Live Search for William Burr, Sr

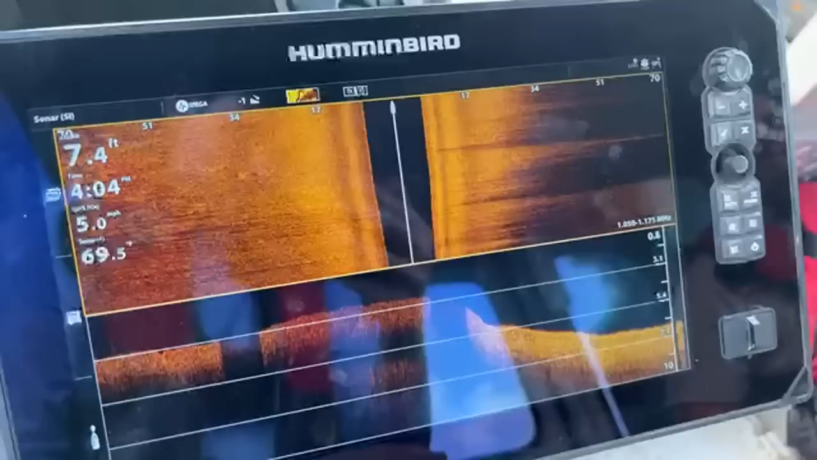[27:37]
On screen: depth 7.4 ft, speed 5.0 mph
Coming up to all these homes. Okay. 7 feet. Homes, so at the time.
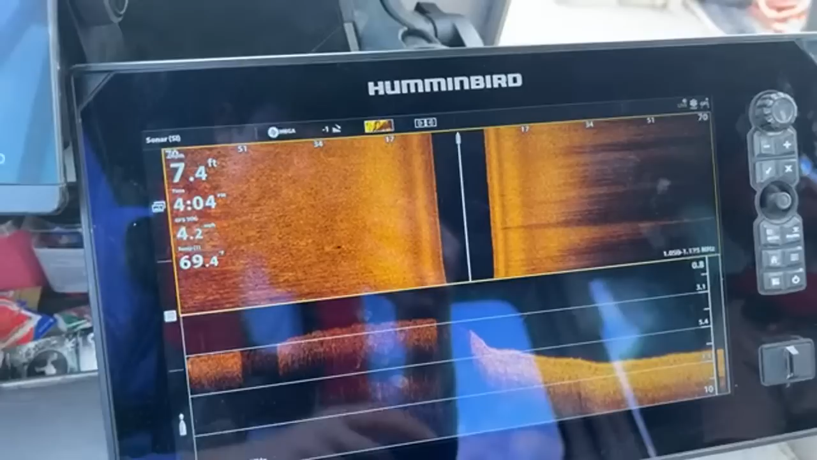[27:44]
On screen: depth 7.4 ft
A lot of these 7 feet. Stuff, we come right into the river.
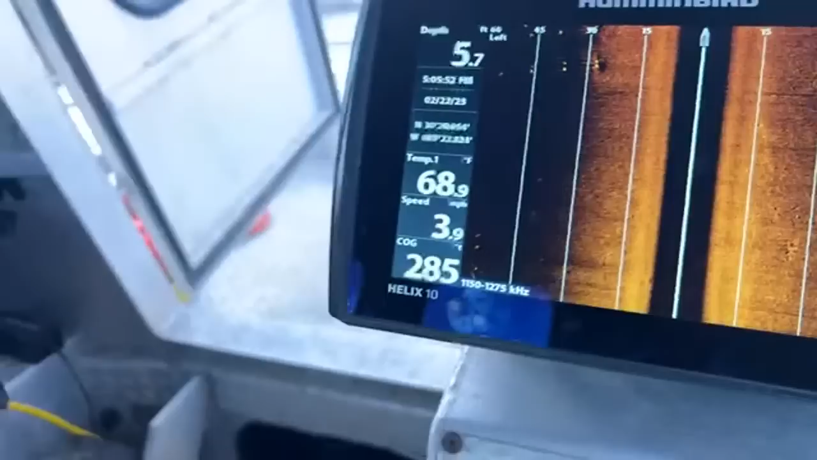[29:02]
So what you just seen right here is a whole bunch of poles, and you're seeing those boat ramp docks.
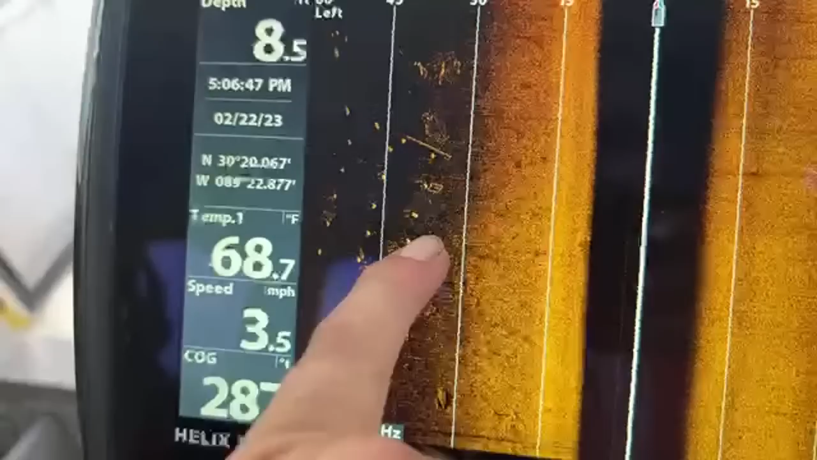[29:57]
On screen: water 68.7°F, speed 3.5 mph
Log laying down here, some stumps here.
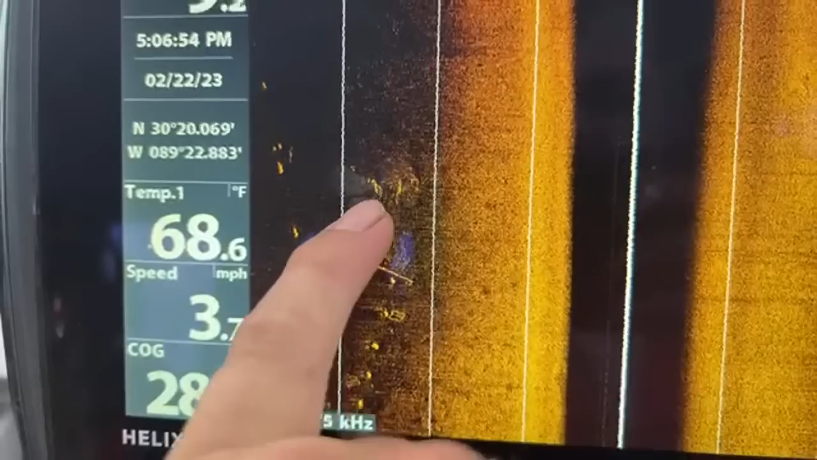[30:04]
On screen: water 68.6°F
Some we're 9 feet. Yep, some little debris. What we got here?
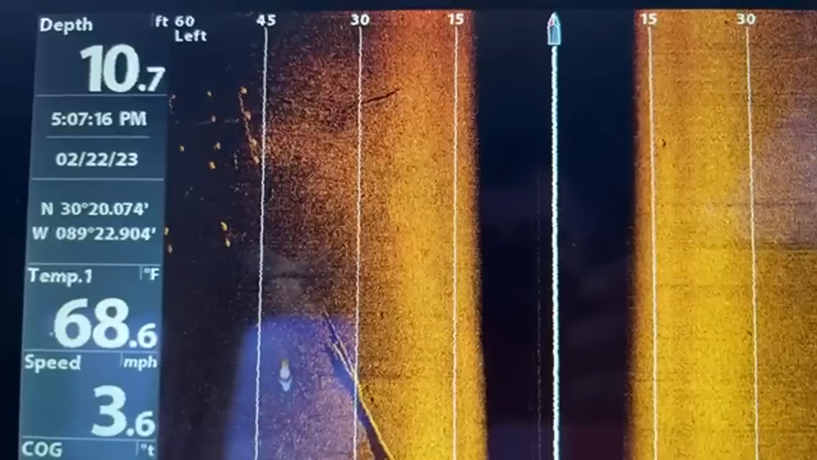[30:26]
On screen: depth 10.7 ft, water 68.6°F, speed 3.6 mph
One Brit to go. There's a boat. Is that a boat?
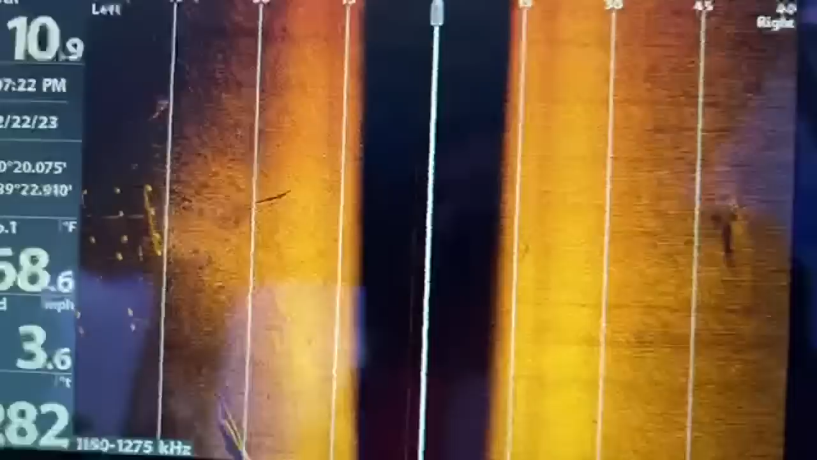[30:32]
On screen: speed 3.6 mph
I don't see a boat, buddy.
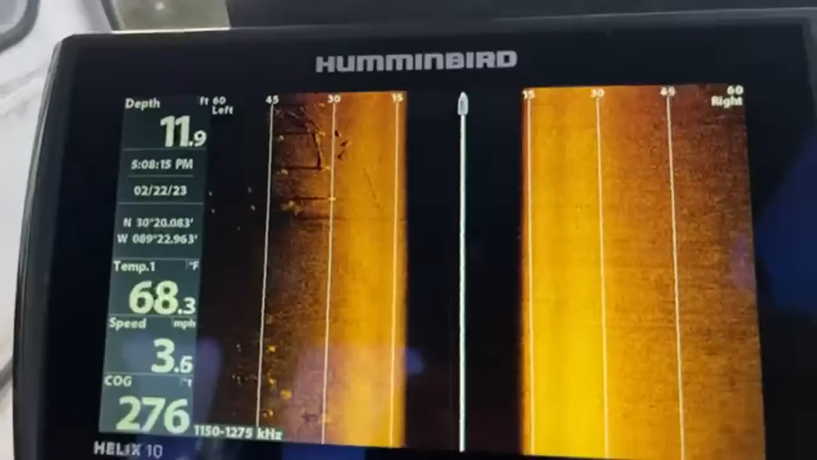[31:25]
On screen: water 68.3°F
12 feet now. So Jessica said that there's another guy missing here, so I'll look into it.
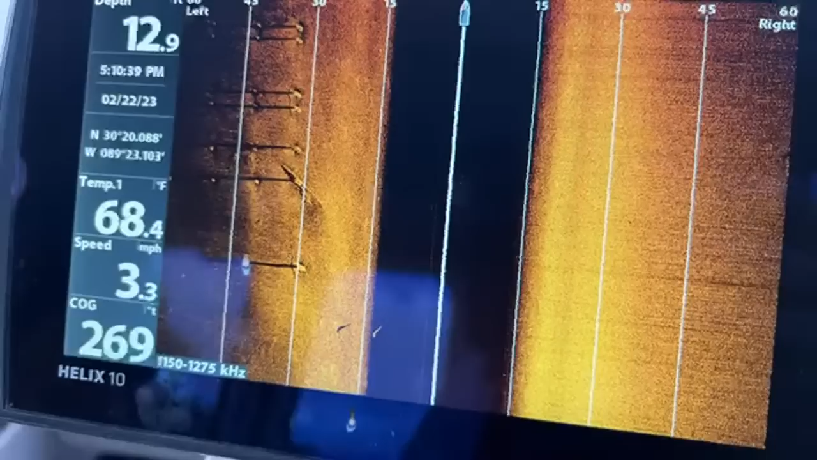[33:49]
On screen: water 68.4°F, speed 3.3 mph
You know, some people want to say about, oh, you need to pay attention to the sonar.
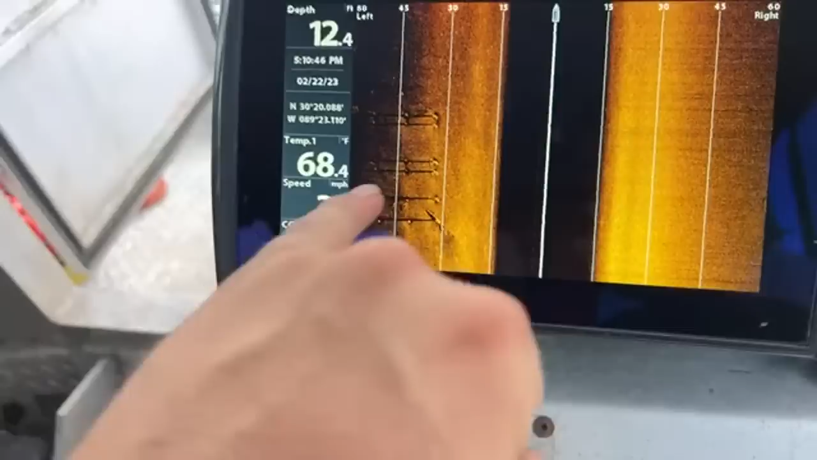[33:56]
On screen: water 68.4°F
I can look at this, look away, and look at this again. It's still here. I'm going to look away again.
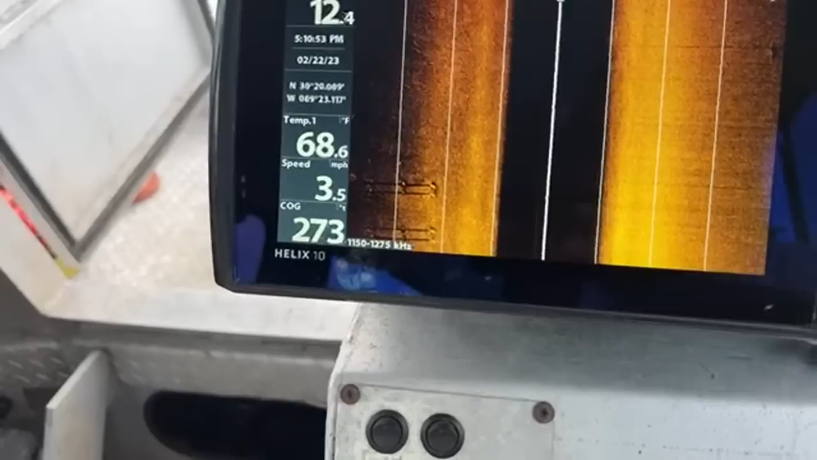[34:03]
On screen: water 68.6°F, speed 3.5 mph
It's still here. It's so slow.
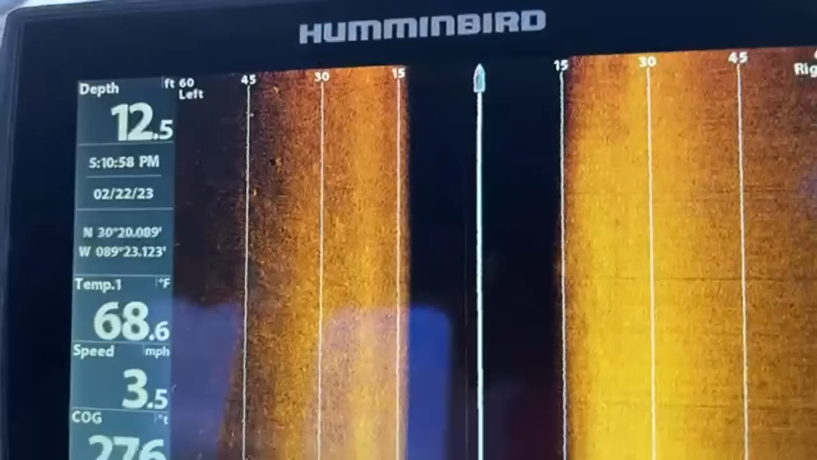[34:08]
On screen: water 68.6°F, speed 3.5 mph
So, I definitely do my due diligence.